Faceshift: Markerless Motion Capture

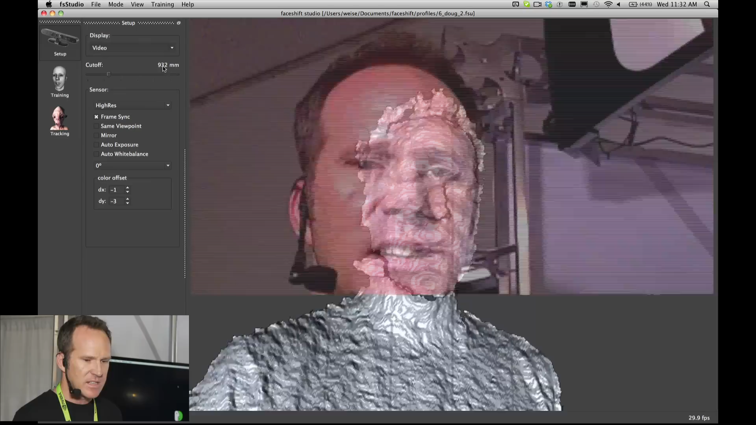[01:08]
surface data so this is a dense 3d point cloud that we're using you can actually project that
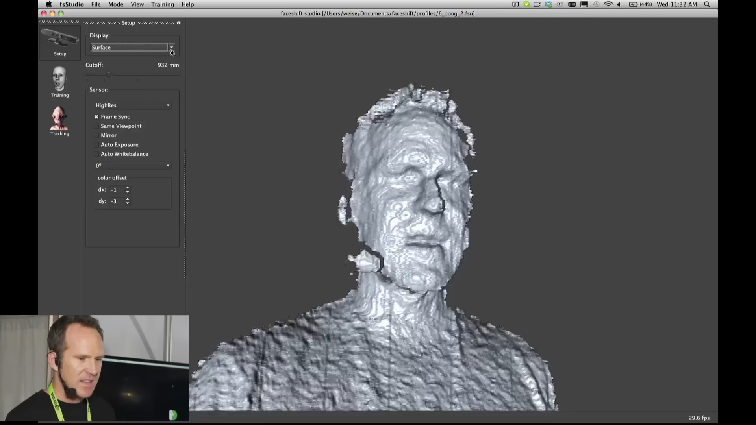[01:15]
video right on to the 3d
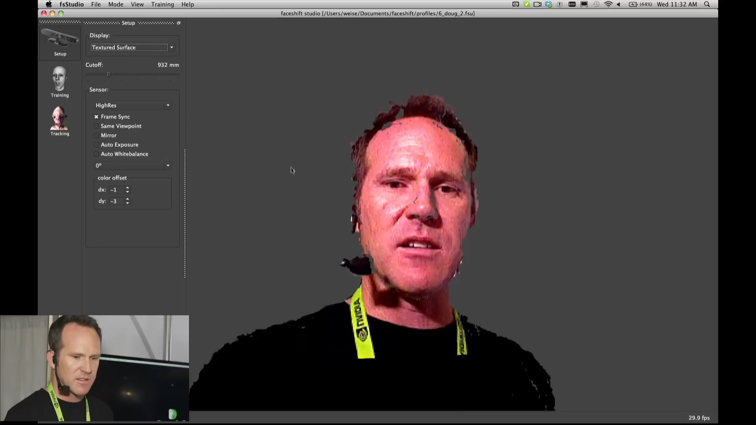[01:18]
data and you can see that I can rotate around and see myself from a completely different angle
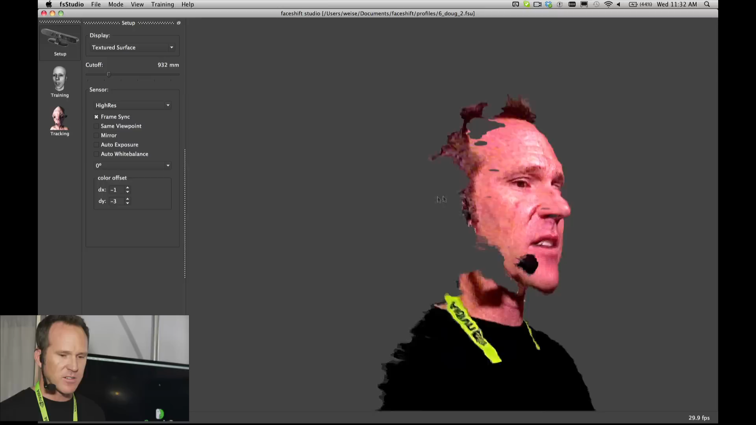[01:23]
so that is our input data there's no markers on the face there's no prep you have to do you can walk up and start using it right away so it's kind of like a souped-up Kinect kind of experience it is actually it uses a Kinect
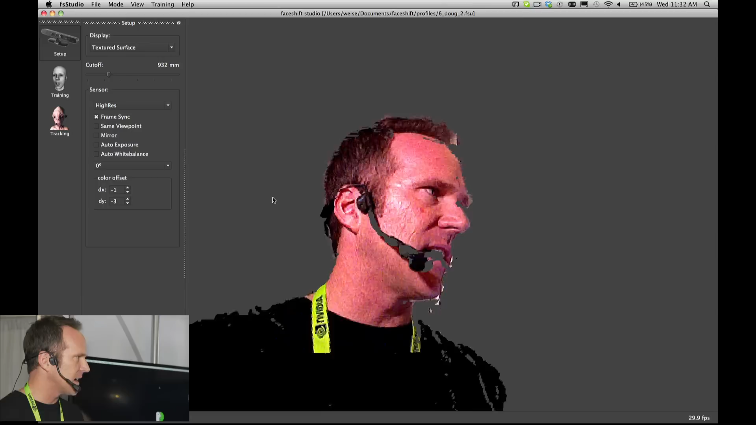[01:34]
we can use a Kinect the people who built the original Kinect is a company called PrimeSense in Israel we happen to
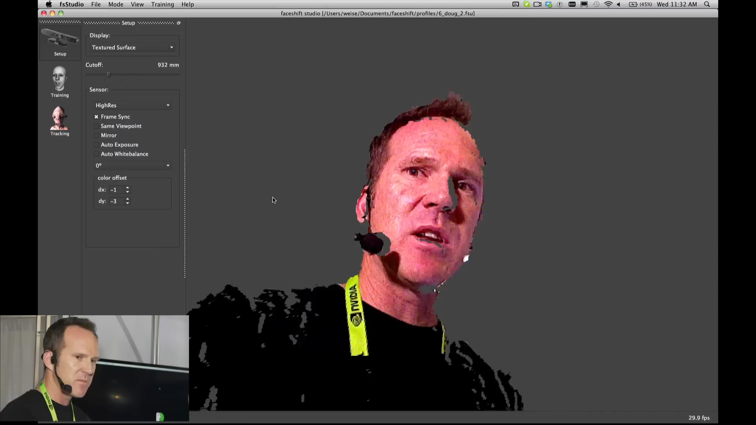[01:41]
be using one of their newer sensors that just allows a tiny bit more control like exposure and white balance but it's a $200 camera
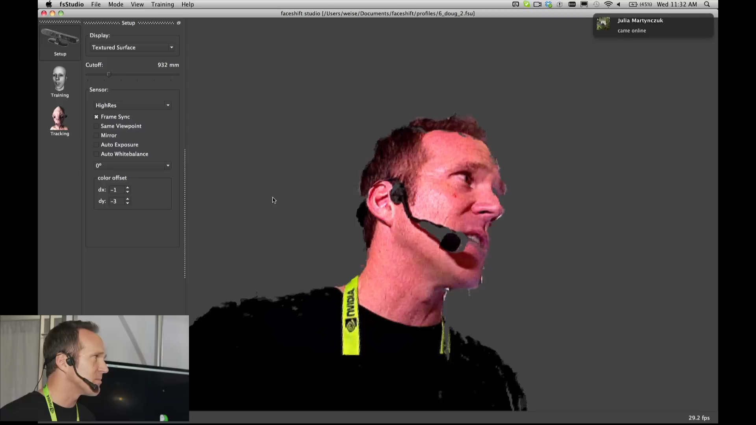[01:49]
we're not talking about a hundred to two hundred thousand dollar mocap system you can you can buy this online directly from PrimeSense you can get our software online and you could